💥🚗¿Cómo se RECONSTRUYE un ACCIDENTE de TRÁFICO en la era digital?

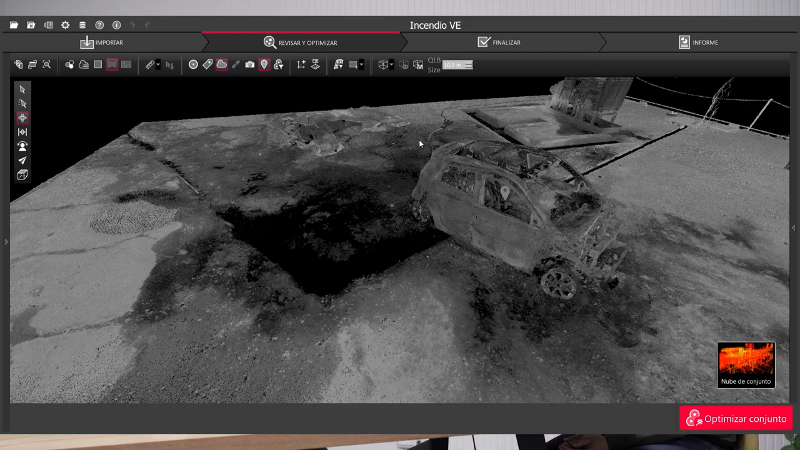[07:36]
Podemos trabajar con el escáner. Es decir, que no hace falta...
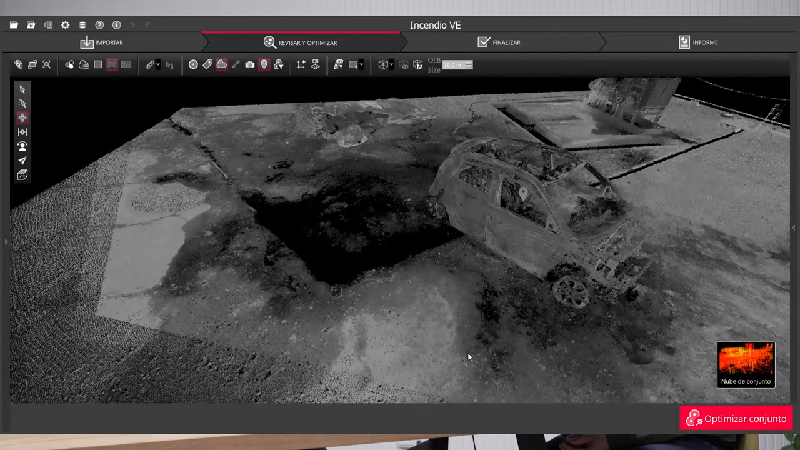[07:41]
Trabaja en condiciones de baja iluminación. Trabaja con poca luz. Sí, sí, sí.
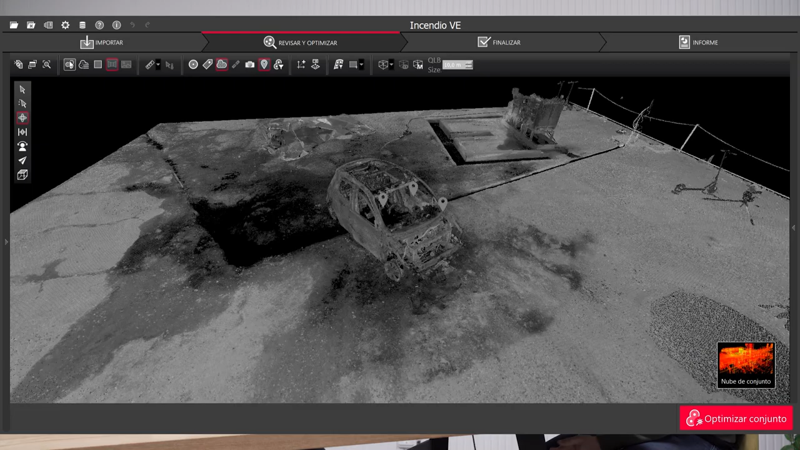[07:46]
Trabaja en ese tipo de condiciones, no necesariamente tenemos que tener una luz, porque, por ejemplo, en un incendio, en una vivienda también podemos trabajar.
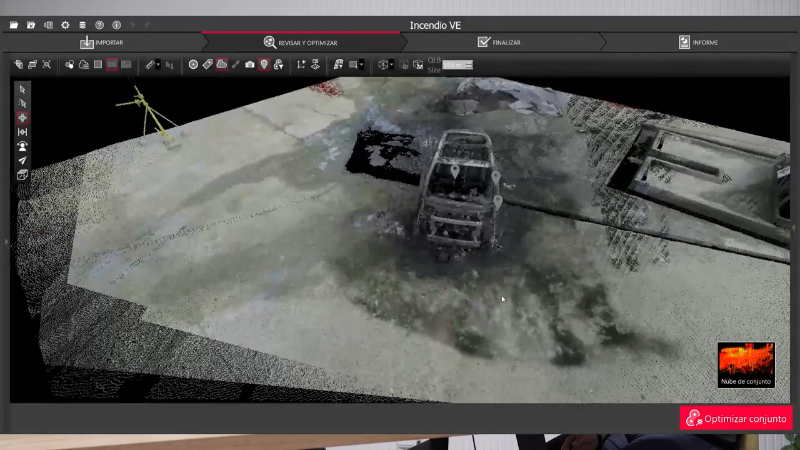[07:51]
Ajá. Entonces, también tiene esa ventaja. Obviamente, luego hay un trabajo
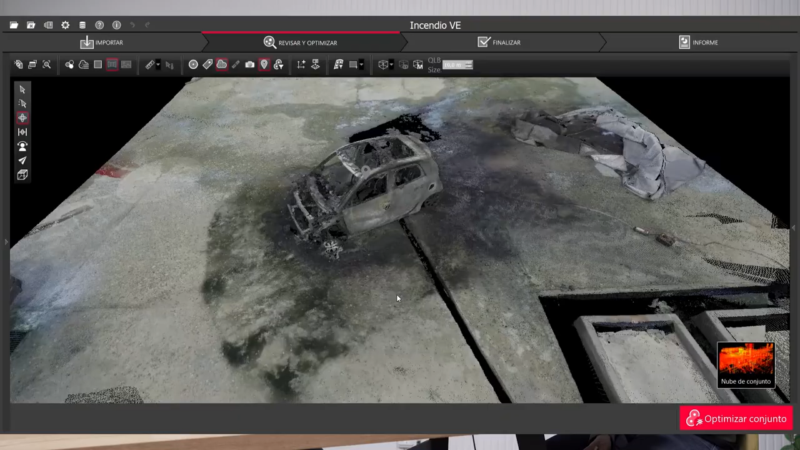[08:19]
Volvemos al punto de antes, que al final está escalado.
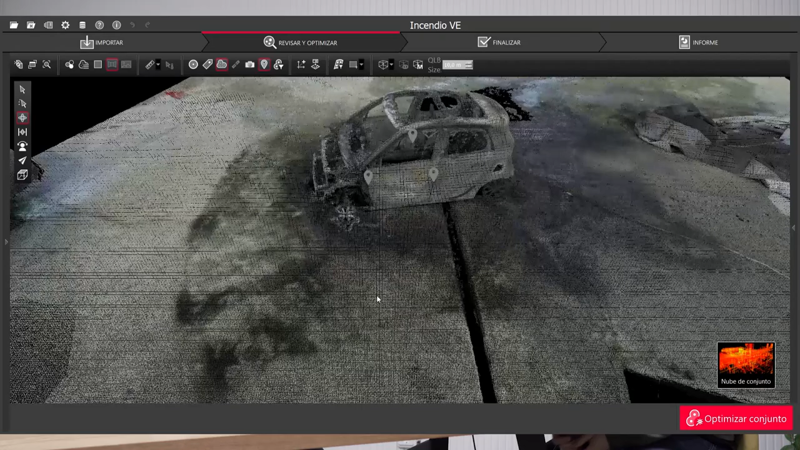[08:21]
Esa es la ventaja que tiene el escáner, está escalado y realmente tú puedes trabajar luego en tu lugar de trabajo,